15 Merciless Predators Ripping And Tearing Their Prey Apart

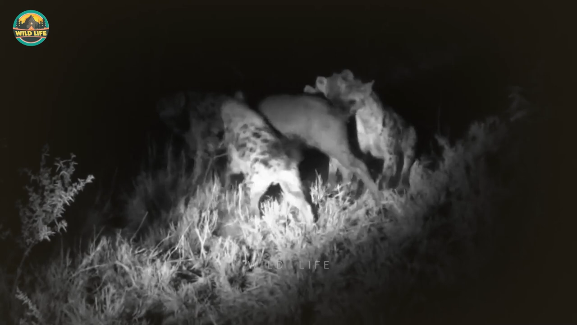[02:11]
hungry plan of spotted hyenas even though he had no chance of escaping.
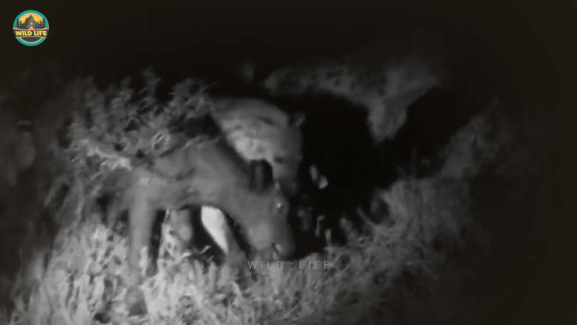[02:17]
The harsh reality of nature is tough to watch sometimes but it makes no excuses for anyone.
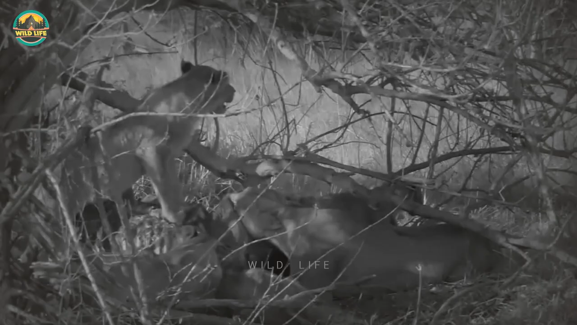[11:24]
Because they're unable to kill the elephant, they begin to devour it alive.
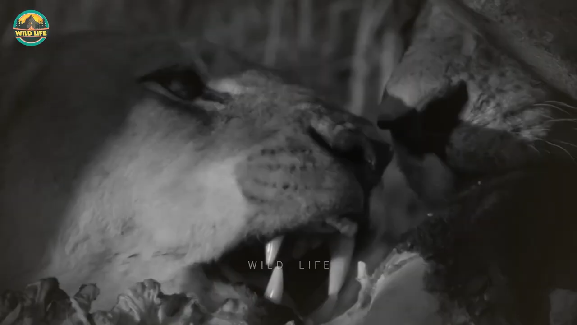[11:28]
Their stamina is resurrected by their first taste of meat in nearly a month, and they fight tooth and nail for every bite.